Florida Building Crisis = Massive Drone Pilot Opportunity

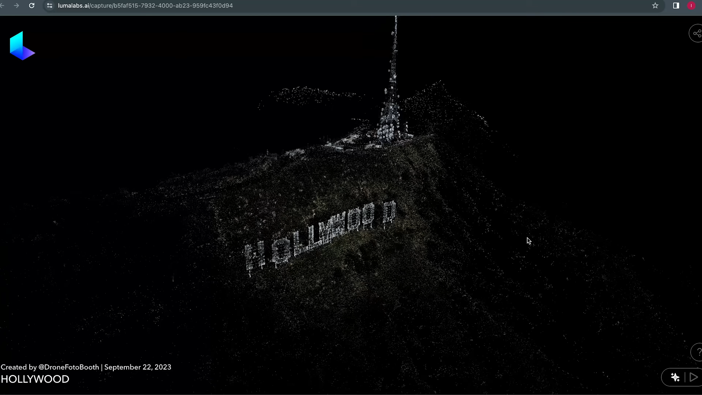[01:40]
mean you can even do things like with a mini 3 pro or mini 4 pro and fly orbits around a particular object
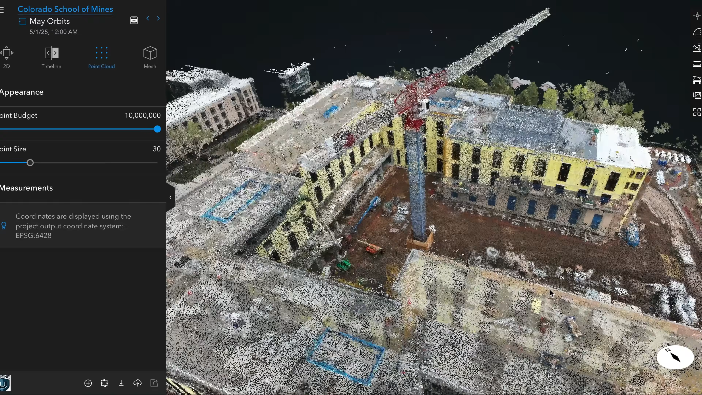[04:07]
on things like pixworthy cloud that are available on things like drone deploy now instead of just having hundreds or not thousands
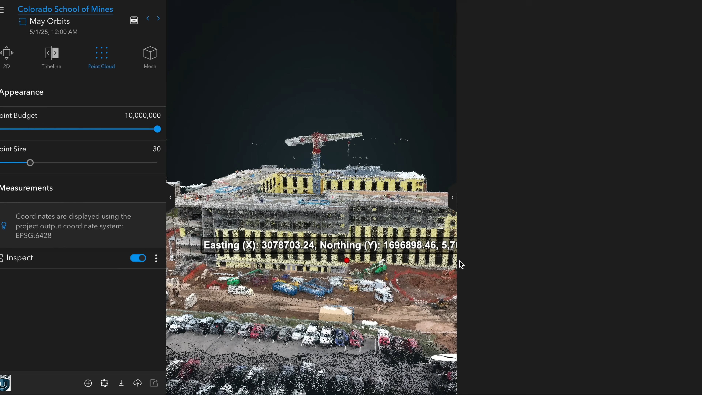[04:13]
of photos you can take a cylindrical orbital photo plan of a building create a 3d model click anywhere on
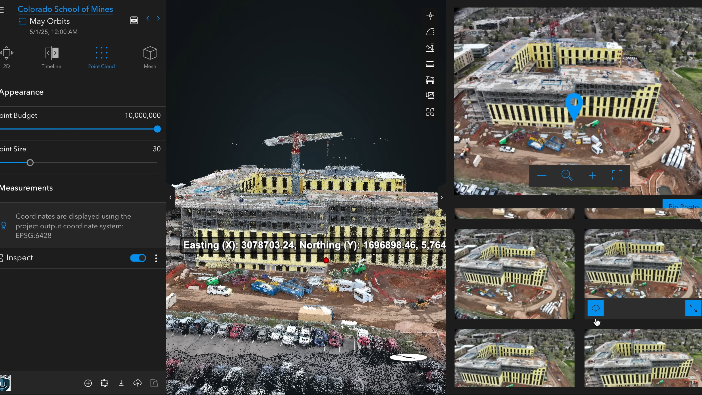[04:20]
that building pull up all the photos review those
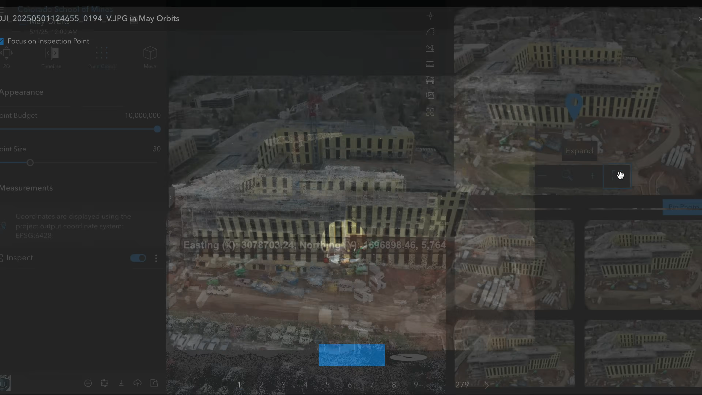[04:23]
photos and actually have an organized systematic
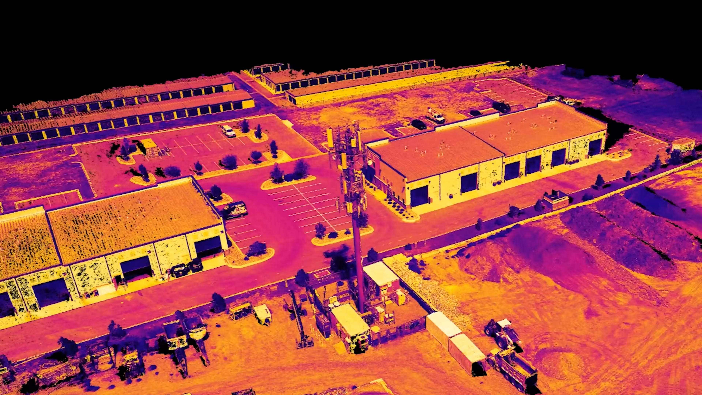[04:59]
thermography or infrared thermal photos of those to determine
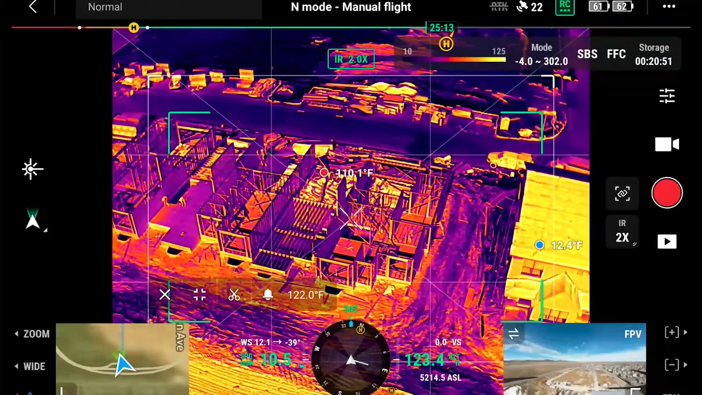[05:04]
if they're operating properly and hoping that they're not getting too hot to cause a fire so now it's not just creating lifelike 3d models but it's
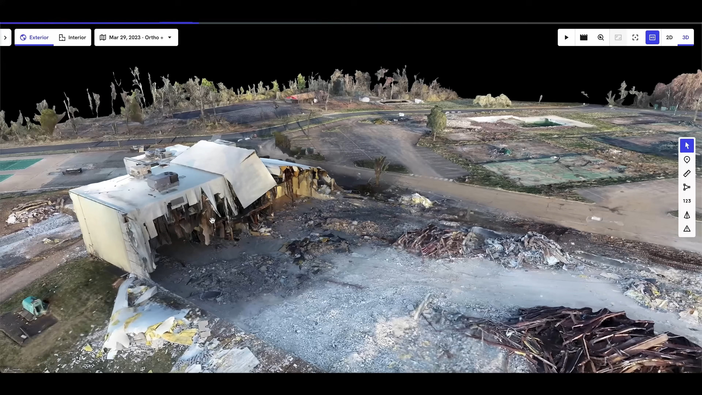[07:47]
how structurally sound is this building now while the engineer is ultimately going to sign off on that and showcase the real structural problems